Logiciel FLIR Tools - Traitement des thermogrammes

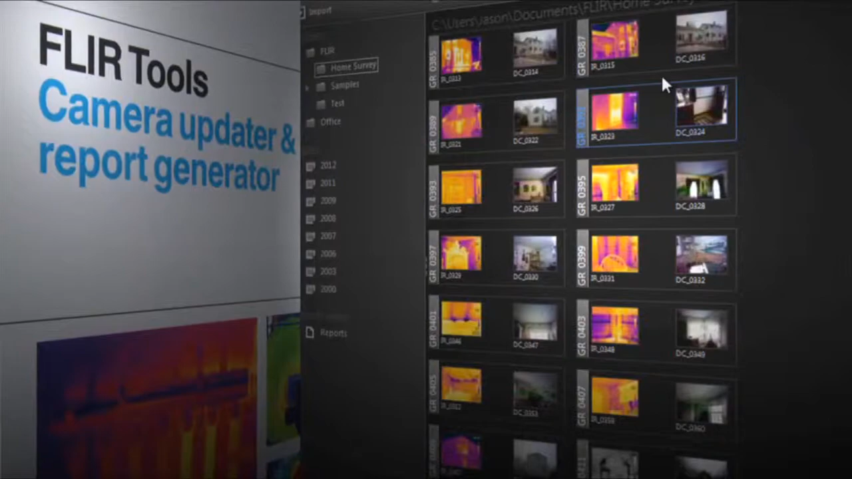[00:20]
Perform detailed post-processing with FLIR radiometric JPEGs,
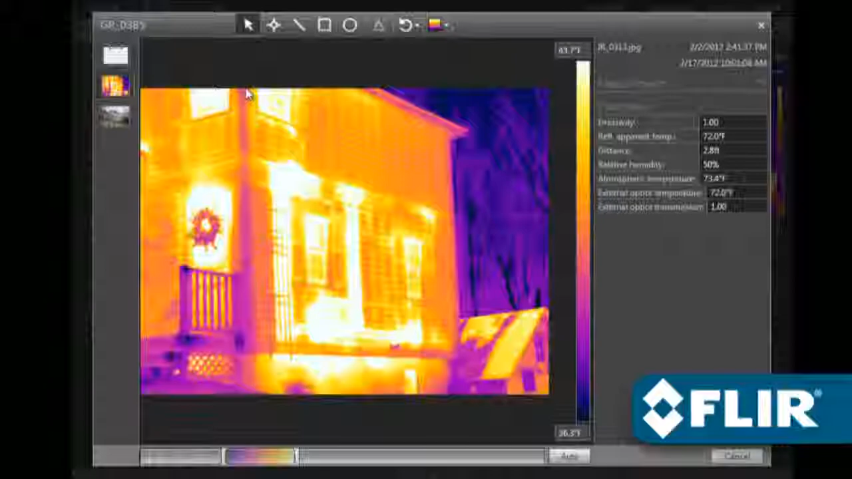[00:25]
thermally tune the image,
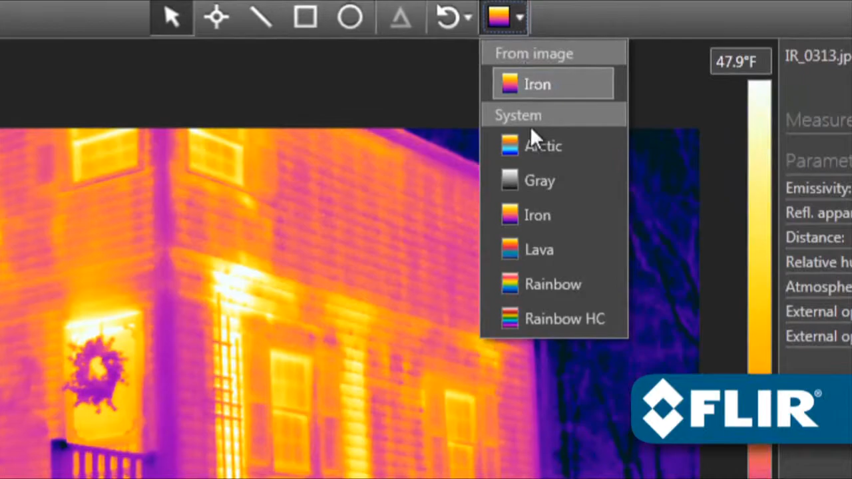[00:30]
choose a different color palette, position spot meters, lines, and area shapes to take temperature measurements,
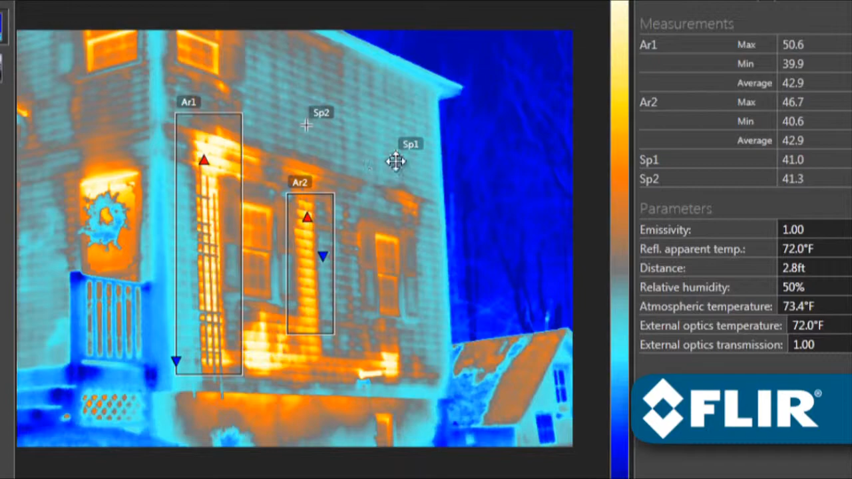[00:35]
even adjust emissivity and other parameters to improve accuracy,
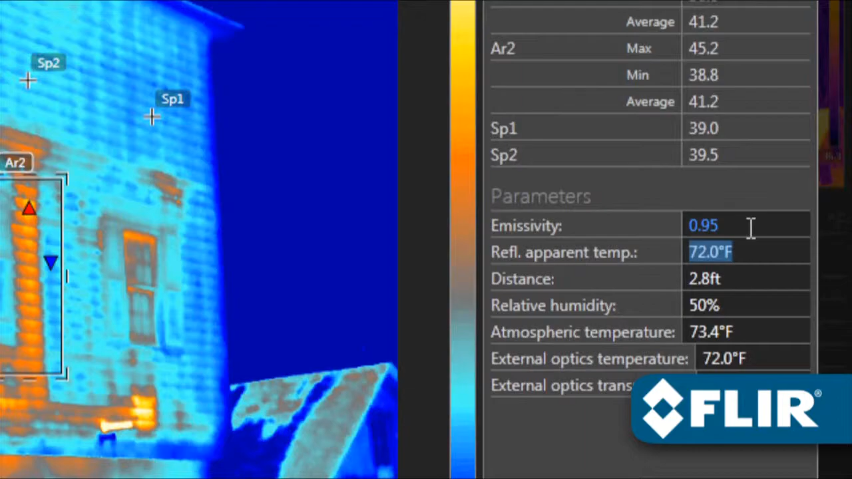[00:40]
and document findings with text comments that automatically appear on reports.
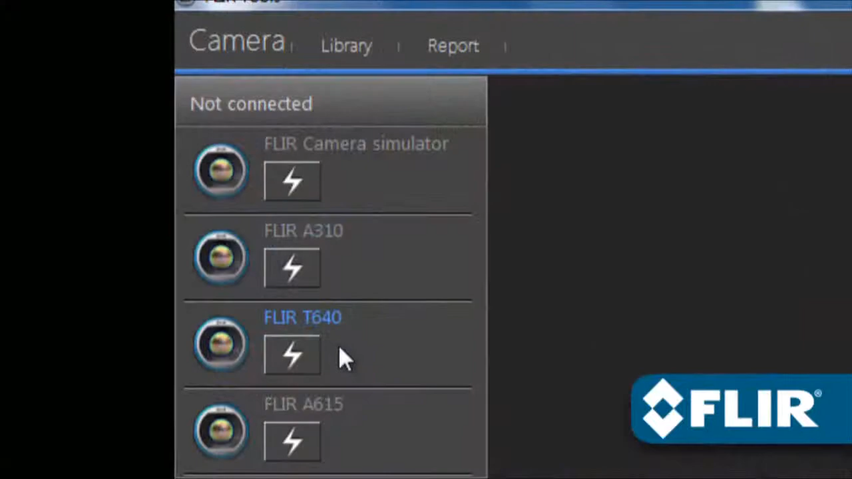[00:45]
FLIR Tools also let you stream live video from select thermal imagers,
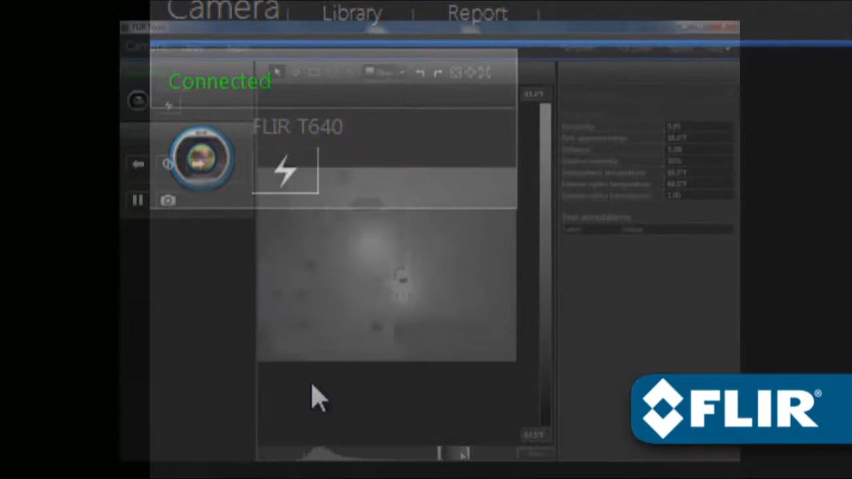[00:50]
and take remote control of T-Series models over USB or Ethernet, great for situations where the camera is out of reach or needs to stay locked on a target.
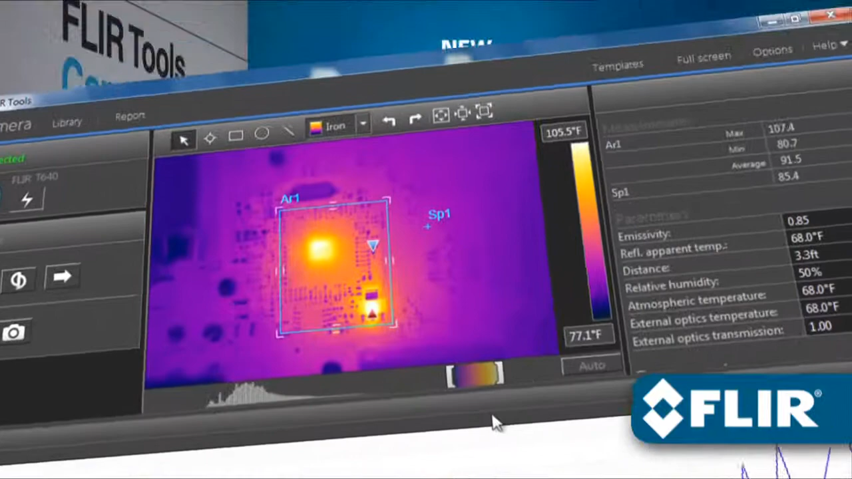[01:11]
On screen: scale bottom 77.1°F
FLIR's new T440 and T640 now offer MSX enhancement that adds
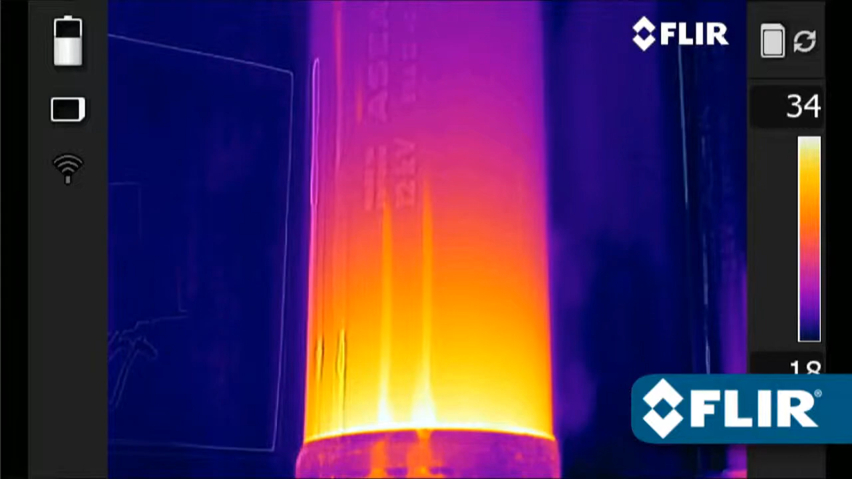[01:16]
visible light definition to thermal images in real time right in the camera,
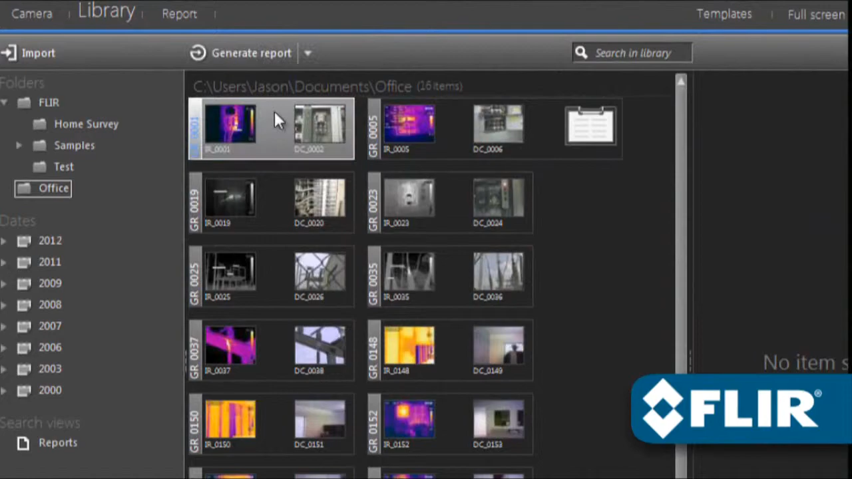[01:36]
Just select the images you want, add a logo,
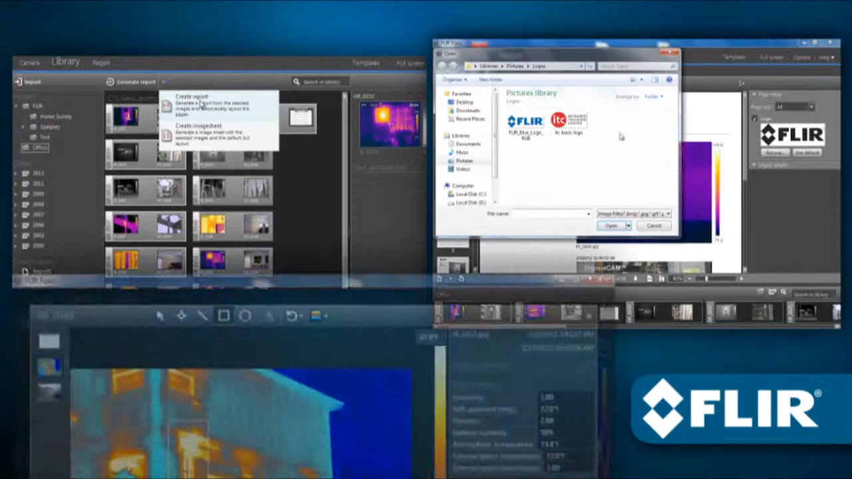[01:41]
text boxes, arrows, even make more changes if you need to.